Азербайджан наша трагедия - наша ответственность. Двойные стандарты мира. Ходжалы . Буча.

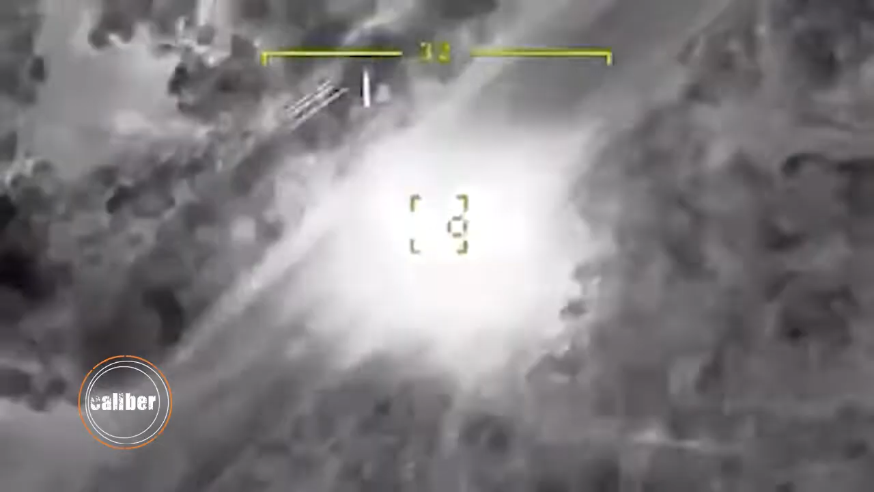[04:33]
Точечные удары, последовательное уничтожение и тех,
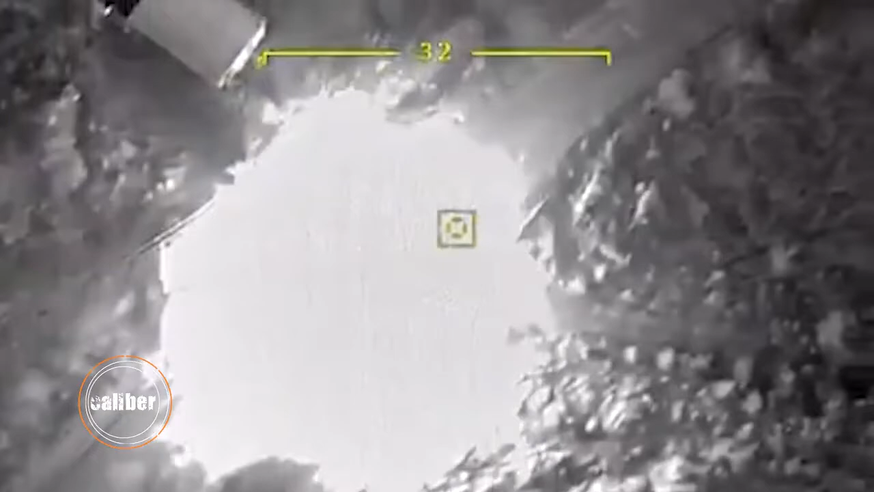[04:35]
кто отдавал приказ вести огонь по жилым кварталам, и тех, кто эти приказы исполнял.